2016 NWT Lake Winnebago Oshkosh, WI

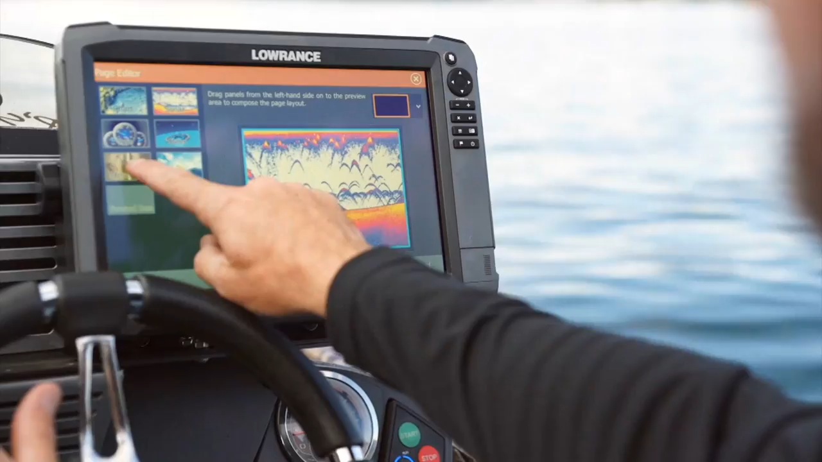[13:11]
Clearer views, faster interface, multi-touch screen, key pan operation and total boat control.
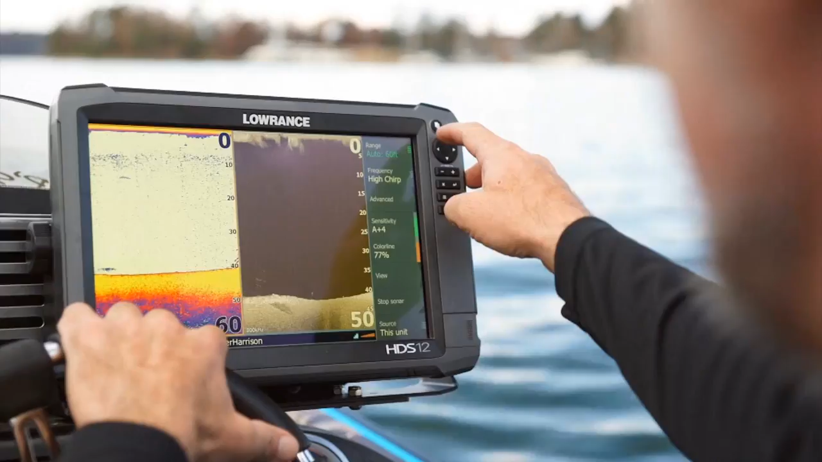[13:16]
Plus, with versatile networking and go-free wireless sync of maps,
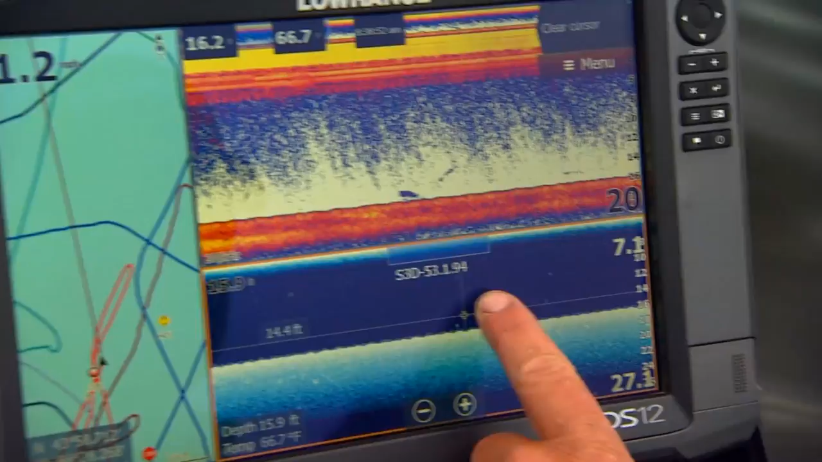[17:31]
That's probably a walleye too. But the more rounder marks like that one are, that's a sheep head.
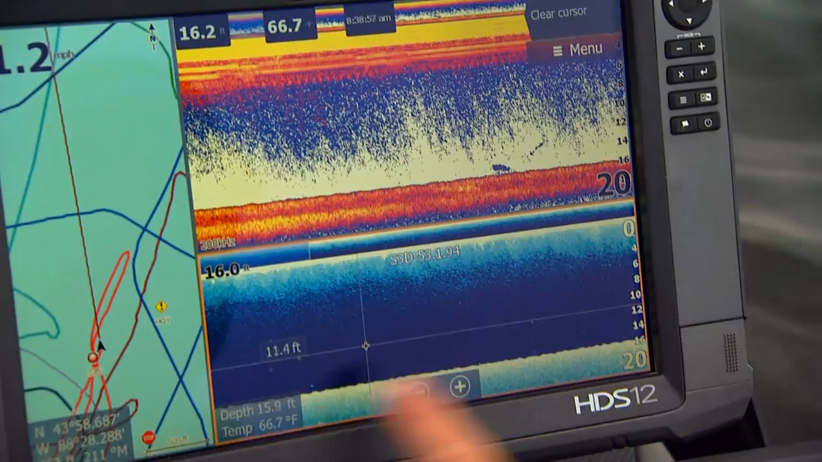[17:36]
On screen: water 66.7°F
I can see the same thing on down imaging right there. There's a long mark. That's a walleye. You know, the little dots. There's a little more dots over here. Those are probably drum.
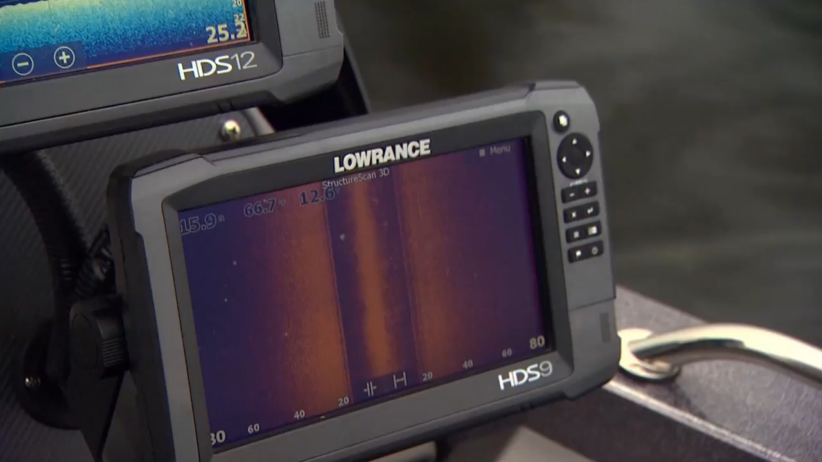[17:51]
There's another walleye there. You can see the shadow behind it. So I know he's up off the bottom a ways.
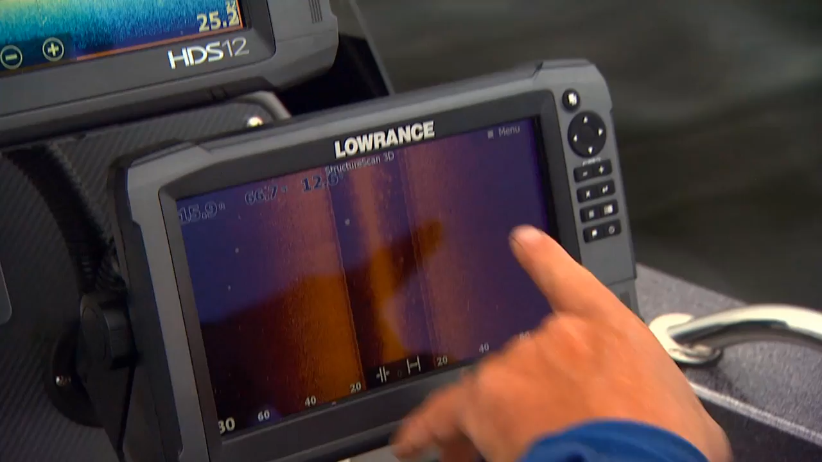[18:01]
Maybe hard to see on the camera, but, you know, there's fish laying all over in here. Paying super close attention to that stuff is important because you really need to sort them out.